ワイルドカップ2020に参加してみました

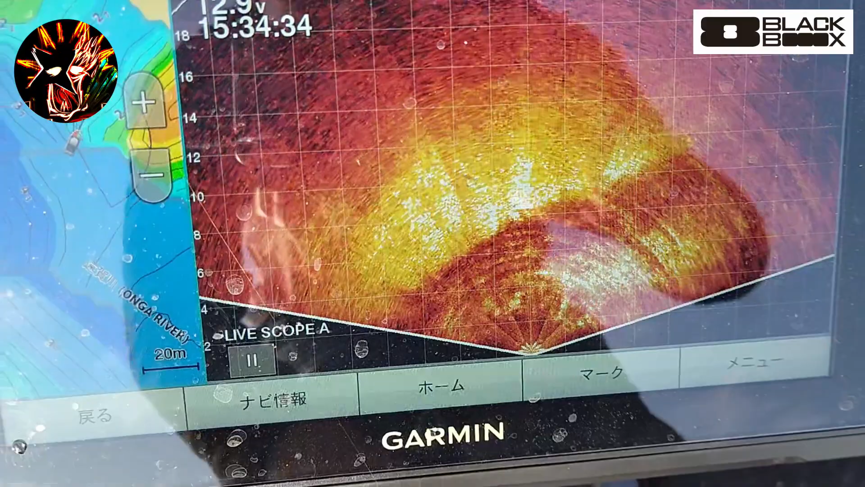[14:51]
はい、このようにですね、ティーバックの下流側っていうのはかなり切り立った地形になってますので、まあ、流れを嫌うバスが溜まる。